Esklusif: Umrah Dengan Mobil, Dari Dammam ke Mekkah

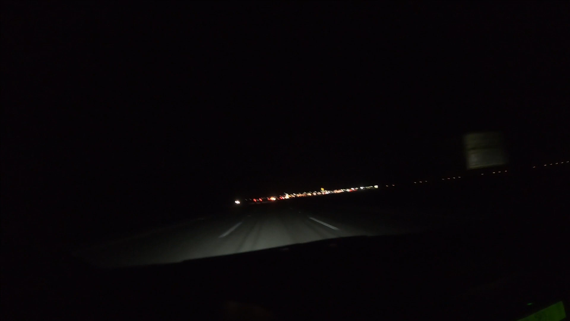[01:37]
Kecepatan rata-rata 120 km diperbolehkan. Jadi saya butuh refreshing dulu nih. Kayaknya ada tempat rest area yang cukup bagus. Mana ini masuknya? Belok ke kanan ini. Ada McDonald-nya juga ini. Kita cari yang hangat-hangat deh.
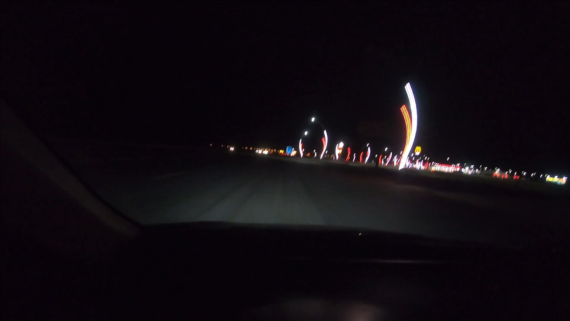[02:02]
Mungkin bisa sambil nyeruput kopi. Bagus ya, kelihatan masih baru, tengah padang pasir kayak begini.
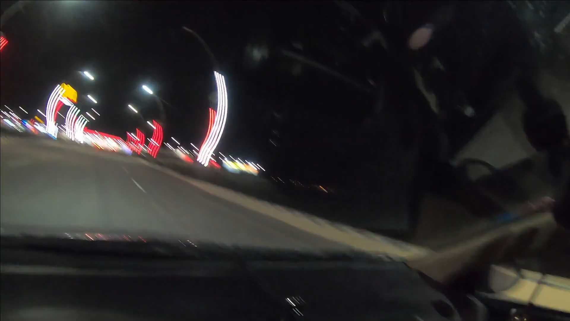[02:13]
Ya, sudah hampir 1,5 jam kita jalan.
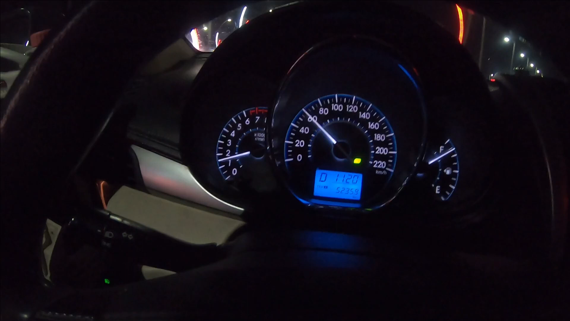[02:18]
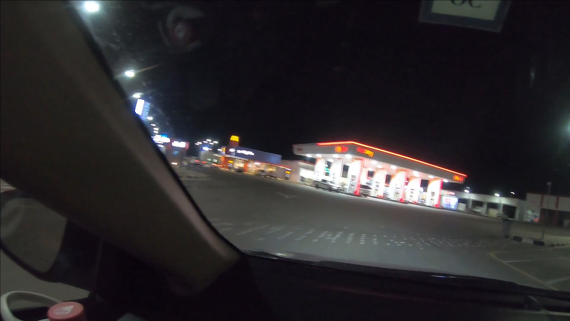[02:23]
McDonald's. Kita sudah cari, wah nggak ada. Oh, itu toko kopi ini. Kalau mau ngopi di sana, tapi saya pingin kencing juga ini. Kita ke masjid dulu deh, toilet masjid mana?
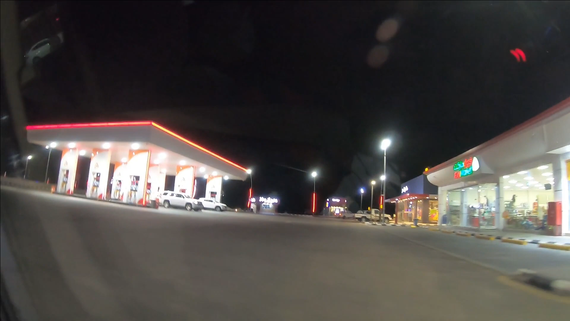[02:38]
Kafe kopinya drive thru. Kayaknya pernah deh kesini ya.
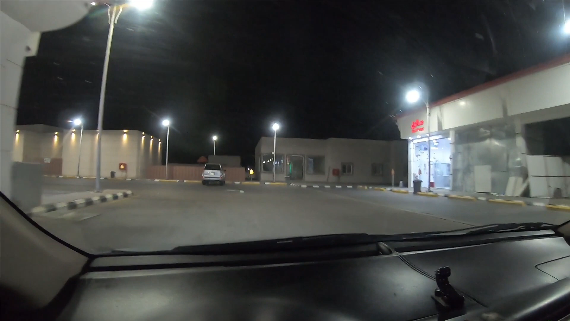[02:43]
Hampir mirip-mirip sih emang lokasinya. Bentuknya kayak gini. Nah ini WC-nya masjid dan pastinya gratis ya. Gak ada di sini yang bayar. Parkir sini aja.
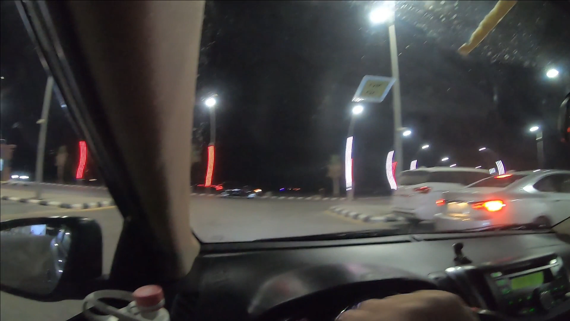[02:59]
Itu buat orang yang disabilitas, disable.
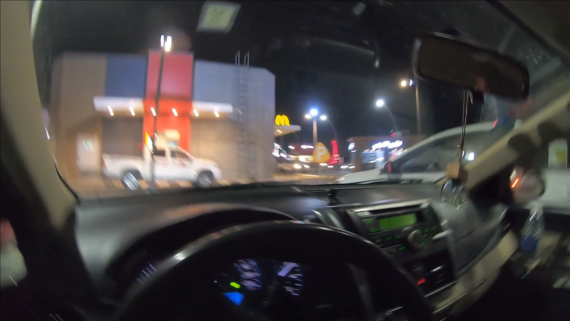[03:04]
Alhamdulillah sudah setelah istirahat tadi ya sampai 1 jam di pom bensin.
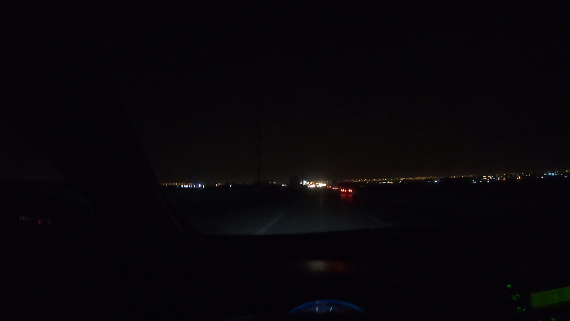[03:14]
Sekarang kita udah masuk kota Riyadh jam 3.30. Jadi tadi kalau berangkat jam 10 hampir 5 jam ya. Ya normal lah. Kalau kita tadi nggak istirahat ini bisa nyampe setengah jam, 1 jam yang lalu sih. Sudah kelihatan tuh rap-rap kotanya, city light-nya udah masuk di kota Riyadh.